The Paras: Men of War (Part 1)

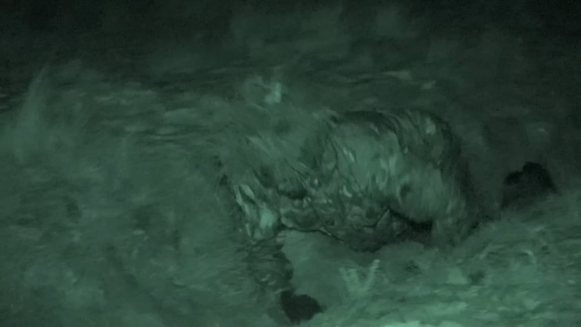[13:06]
The recruits are on their first night exercise and need to avoid being captured by the corporals.
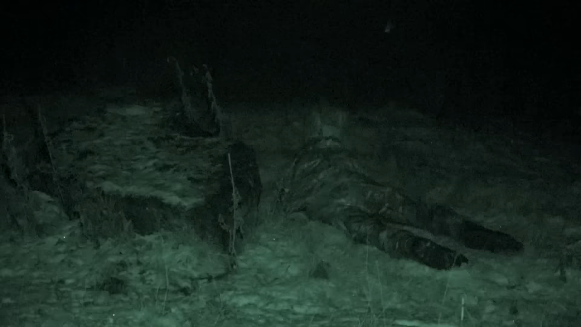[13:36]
can we start to look at things like attacking. It would be akin to building a house. You need to lay the foundations first, and then you start to build up.
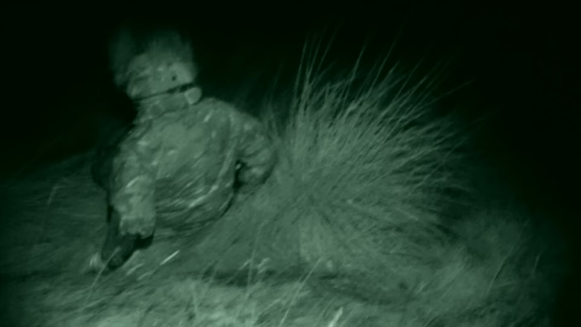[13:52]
Back up to the top. And you, bell end.
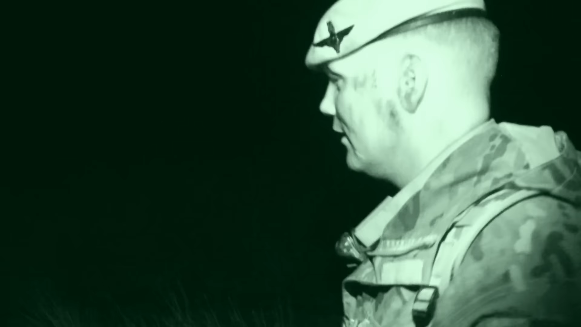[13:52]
Just had a joke, yeah, crawl through a ditch that is up to his eyeballs. I showed some commitment.
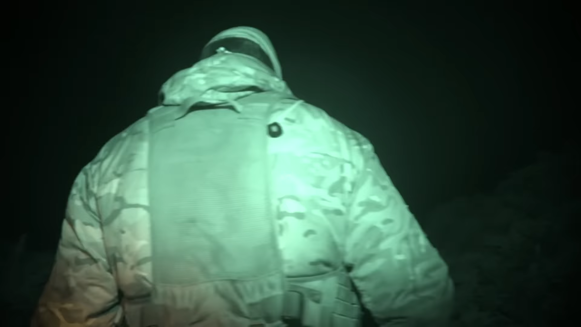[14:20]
Who's that? Sorry, Corporal. I didn't know you were there, Corporal. Oh, you didn't know anything, did you? Yeah? If you'd stay perfectly still, I want to come over, OK? Because I can't see you in a bush.
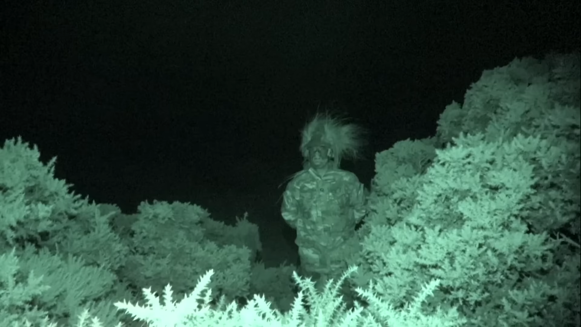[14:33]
I can just hear you. Yes, Corporal. Right, off you go back to the beginning.